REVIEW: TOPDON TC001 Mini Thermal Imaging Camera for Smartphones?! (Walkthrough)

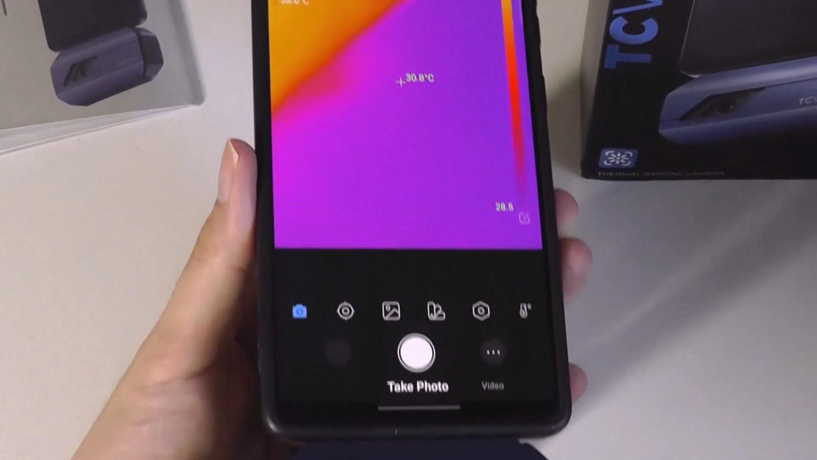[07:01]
On screen: spot 30.8°C
This one might be a little more similar to a traditional camera in terms of the shutter key as well as the black background.
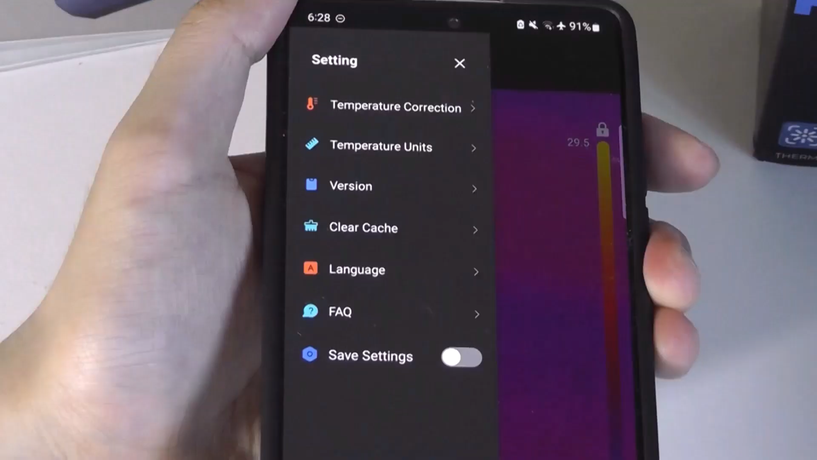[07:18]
Although on this app, you don't get quite as many options like the time-lapse mode
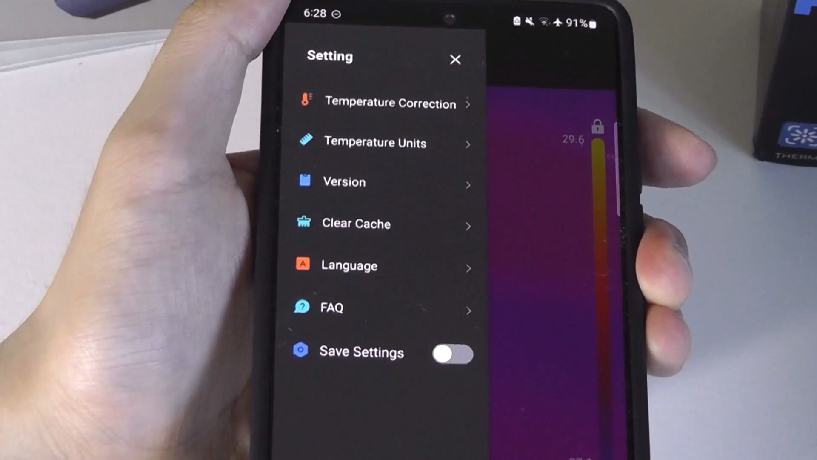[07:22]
for monitoring an area with that sine wave graph that we saw there on the first one. So I would say it makes sense that the TC001 app is the recommended one since
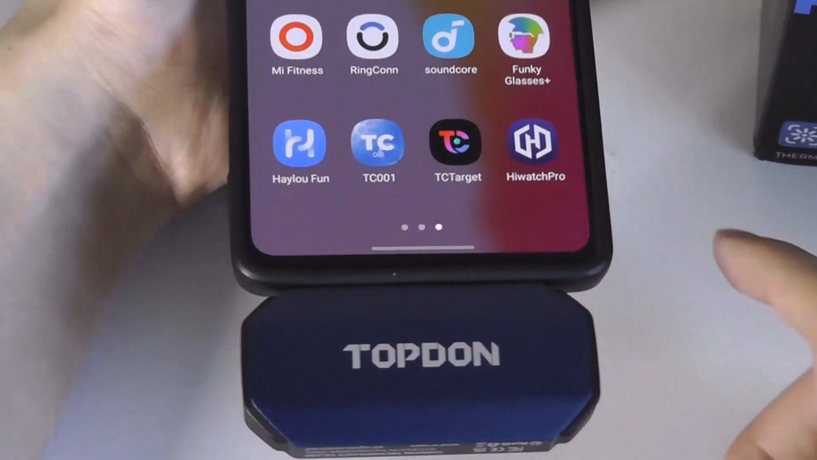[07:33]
it has the same functionality plus a few extra perks. One final mode that I kind of forgot to mention a little earlier was under this particular gallery icon.
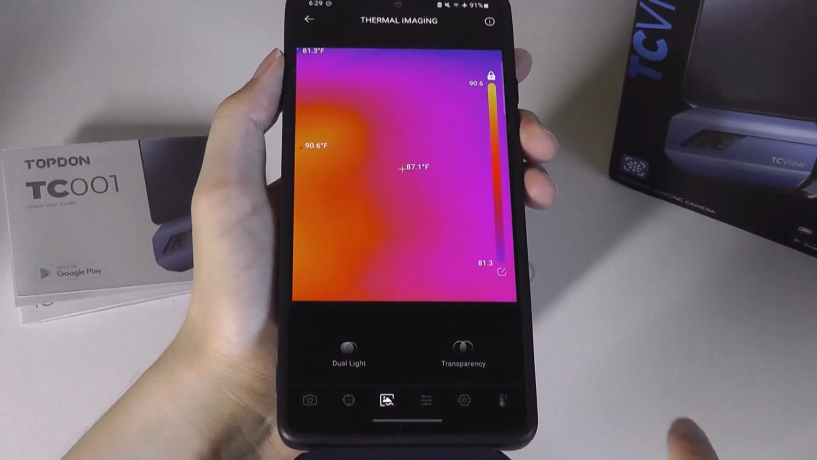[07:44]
On screen: spot 87.1°F
It is allowing you to also use your regular camera on your phone to give you an idea of the world in the regular color space.
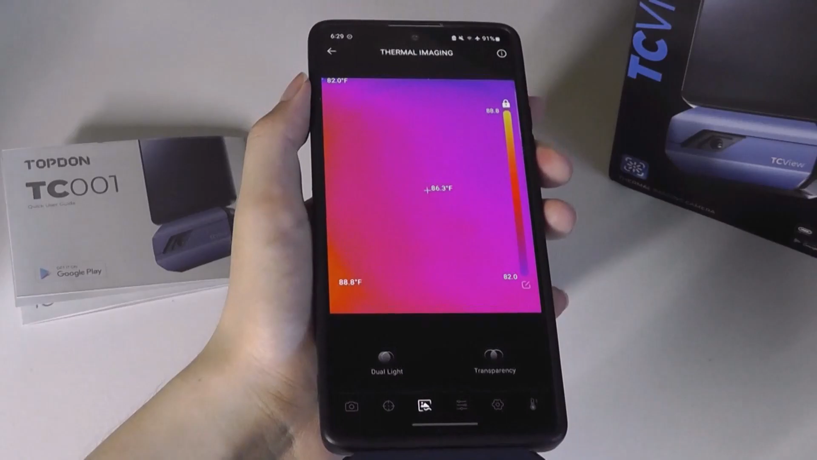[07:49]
On screen: spot 86.3°F
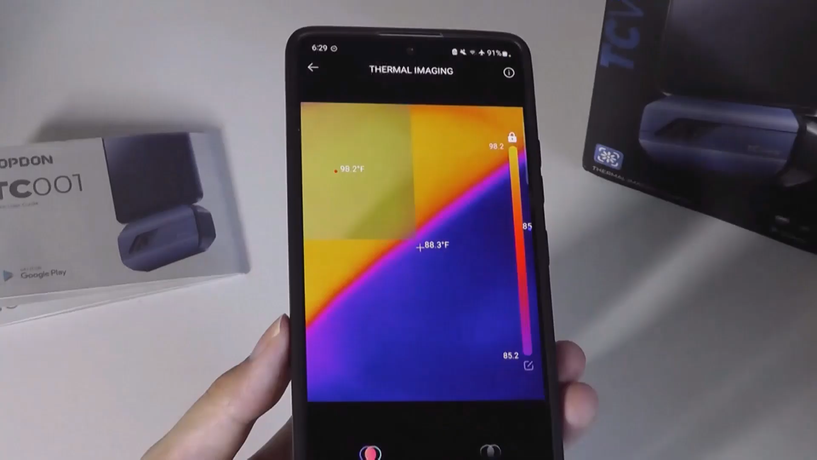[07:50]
On screen: spot 88.3°F
We now see that on the top left-hand corner there is this kind of transparent section that is actually
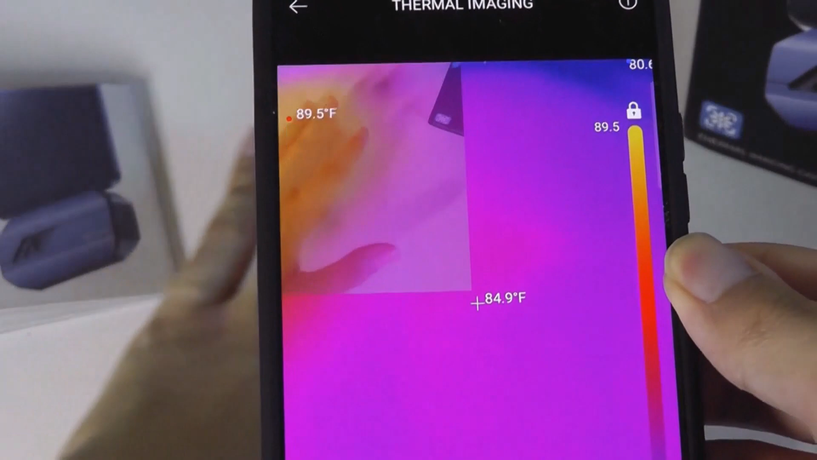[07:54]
On screen: spot 84.9°F, max 89.5°F
capturing the back of our camera lens from the smartphone and giving you another overlay plus
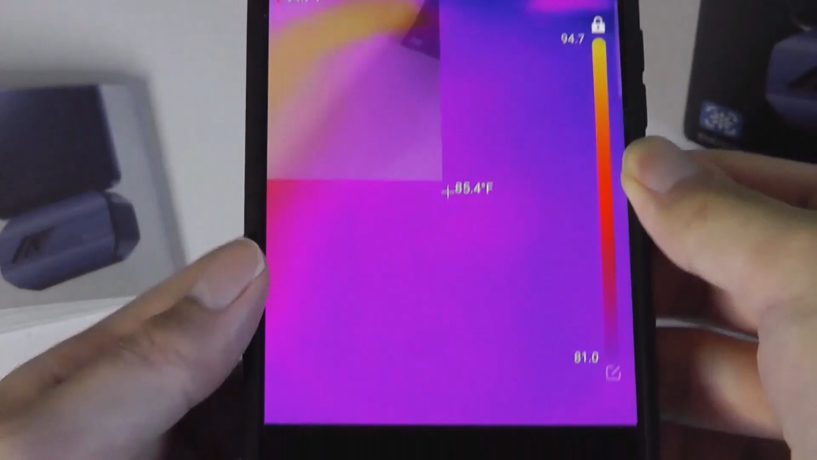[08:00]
On screen: spot 85.4°F
the heat map mode from the camera on the bottom there.
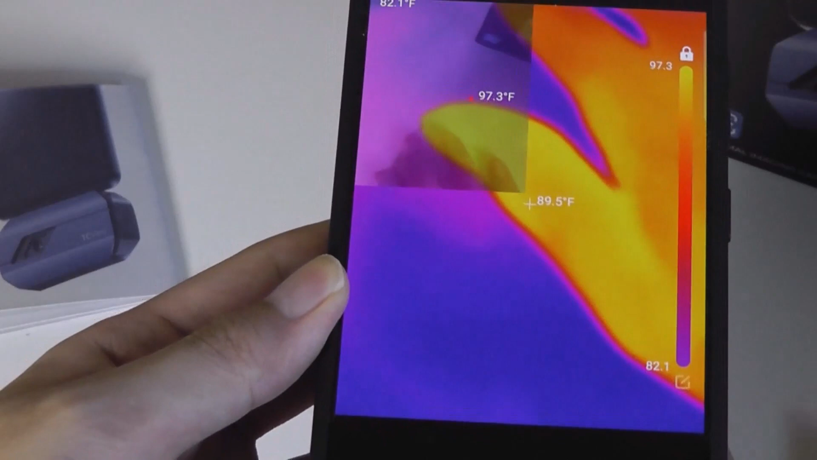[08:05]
On screen: spot 89.5°F
So you have both of those captured in the same frame and the transparent part you can also magnify by zooming in and even how transparent you want this box to be.
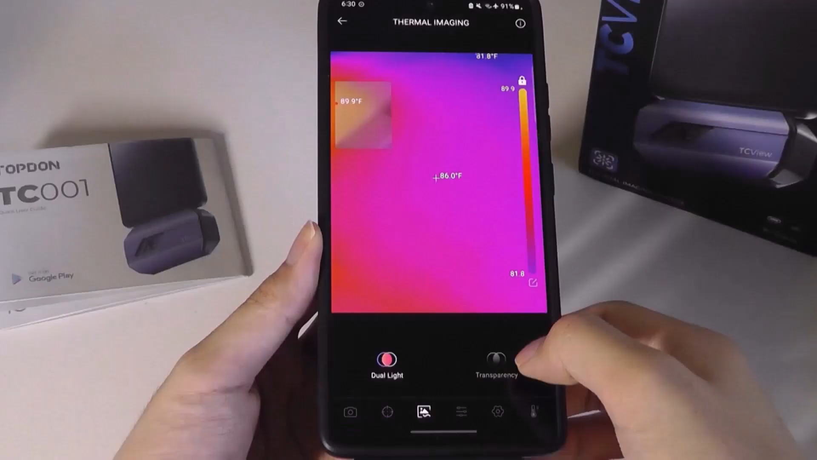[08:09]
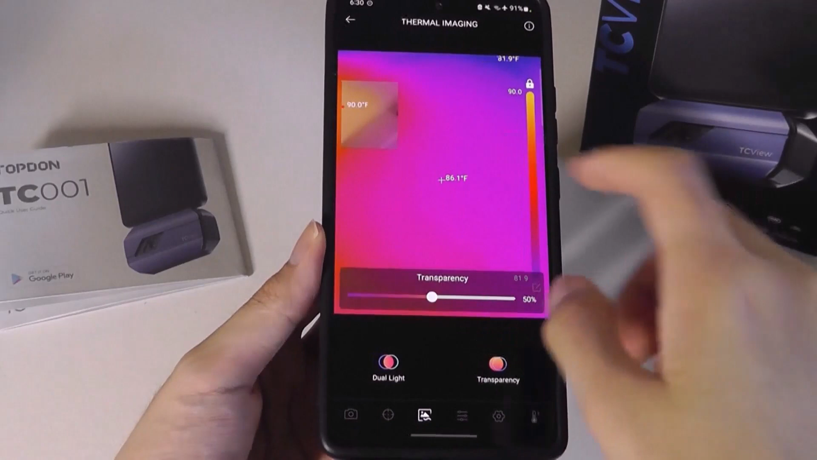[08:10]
On screen: spot 86.1°F
Do you want it to be completely hidden? Or if you want it to be a lot more obvious, you can turn that on and off.